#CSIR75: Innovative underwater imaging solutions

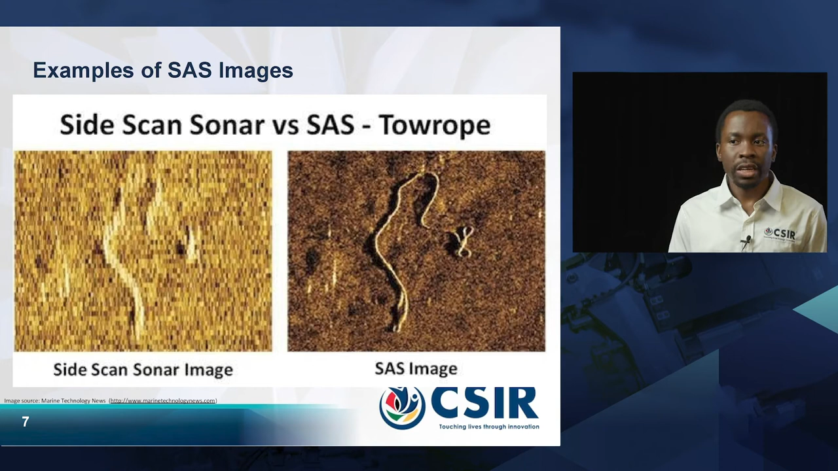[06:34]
And you can see that there's a remarkable resolution improvement from the side scan sonar of the same object. Here's another image that illustrates the possibilities of synthetic aperture sonar. Here we have a sonar image of some sunken cars obtained using a side scan sonar and a synthetic aperture sonar. Again, you can see that the SAS image on the right provides significant clarity
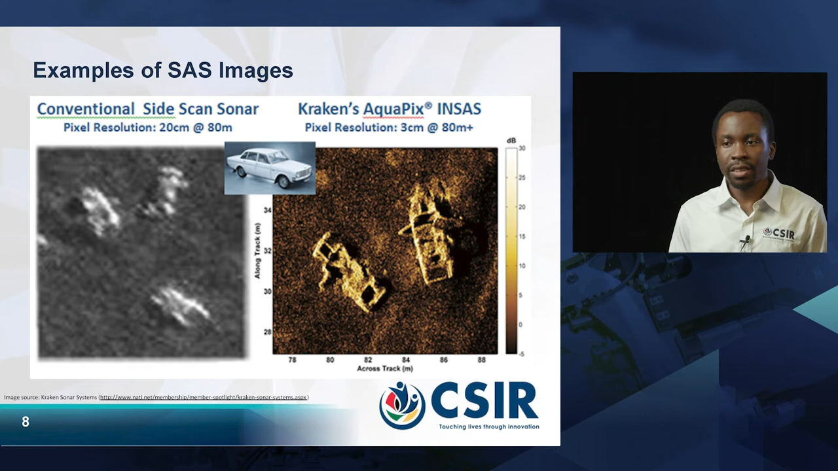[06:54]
above the conventional side scan sonar. So although SAS is quite remarkable and an innovative solution, it does have some limitations and challenges.
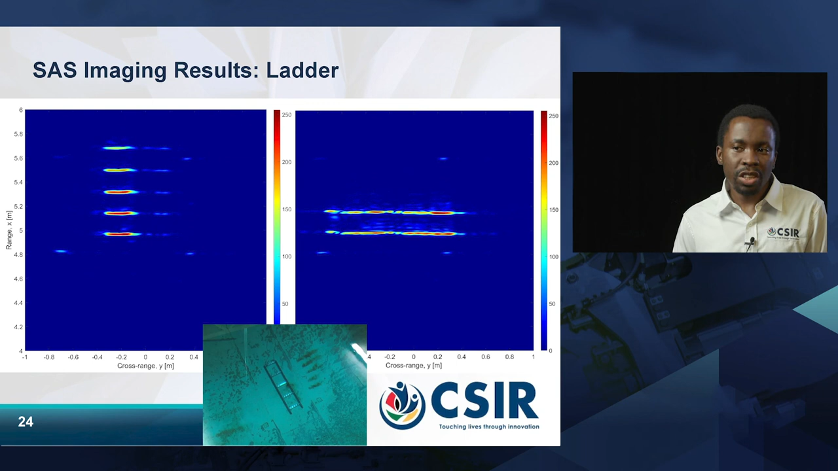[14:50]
It's got five rungs and you can see the five rungs. The verticals are barely visible due to specular reflection and some of the ghost images due to uncompensated motion. We've also got multipath returns.
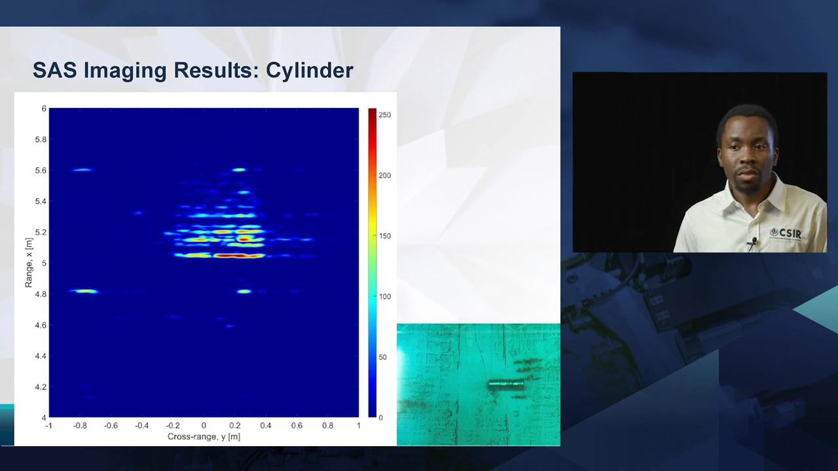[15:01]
We've also imaged a cylinder and you can also see multipath returns there. We've also been able to image the pool leaf rake and you can see the outline of the pool rake with the vertical there showing.